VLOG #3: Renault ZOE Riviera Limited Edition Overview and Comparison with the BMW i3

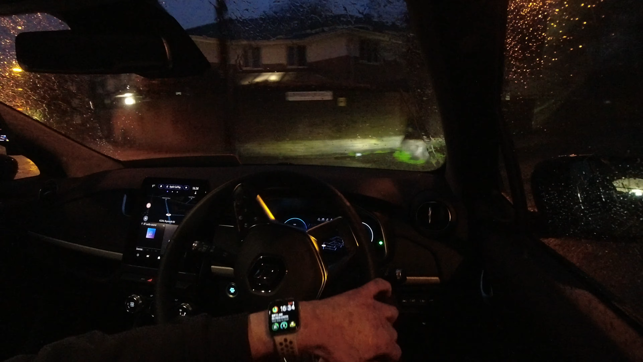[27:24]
I want to turn into this street because honestly i would like to see how the park assist feature works.
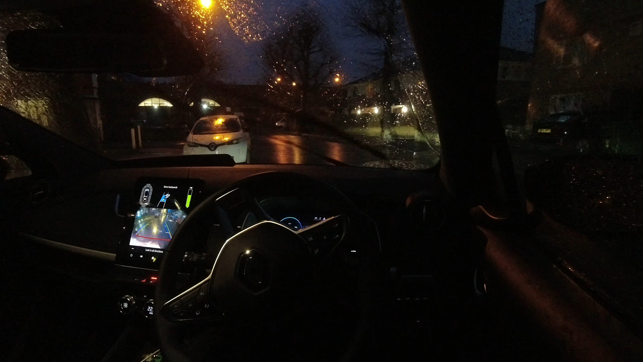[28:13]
It's going really close to that car so i hope it doesn't do anything stupid. Now i want to make sure i don't curb the wheels because they are in pretty pristine condition.